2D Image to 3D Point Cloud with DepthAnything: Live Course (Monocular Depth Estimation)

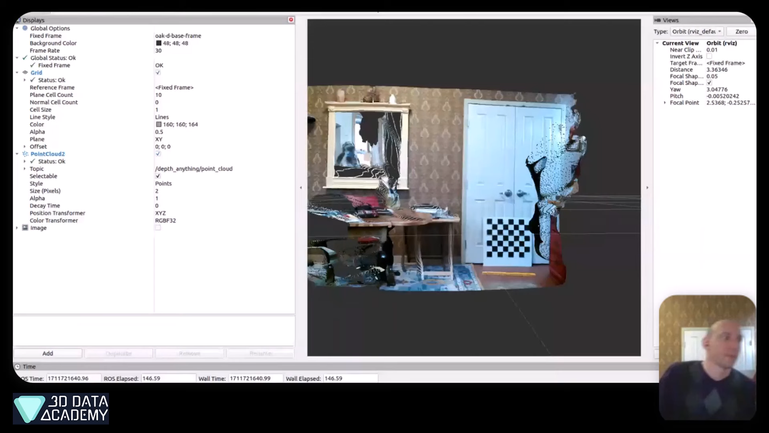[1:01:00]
again this is one image this is one image is the camera fit it's not stereo camera so it's amazing to to to see what we are getting at and the trajectory of things so now it's really in perspective how does lidar will compare to what we are getting with this kind of uh
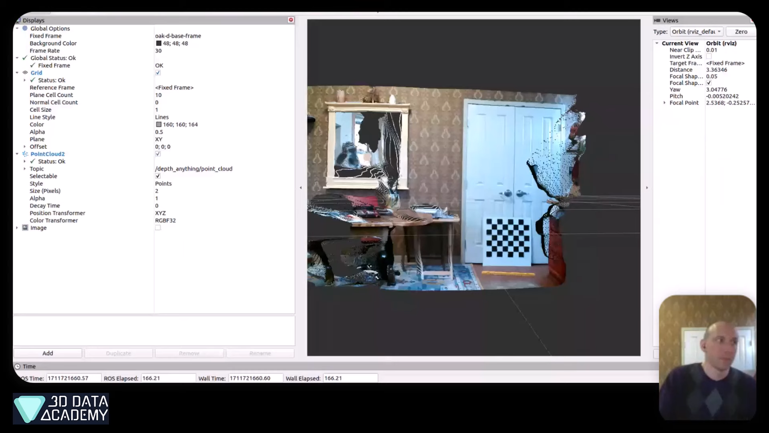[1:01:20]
model so is it not like totally switching now to processing uh innovations and the hardware how does it compare now it will